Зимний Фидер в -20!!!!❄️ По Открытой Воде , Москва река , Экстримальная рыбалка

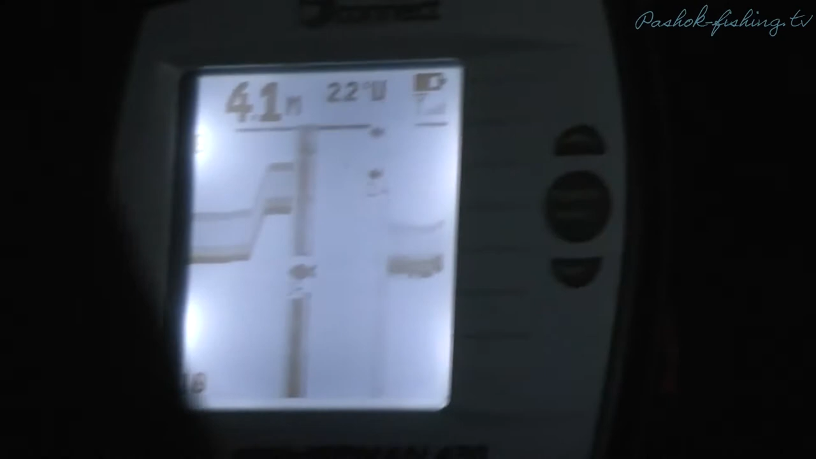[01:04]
Яма, да. Видите, такая глубина, да? Да, 4-1. Вон сейчас рыба. Дальше конец пройдем.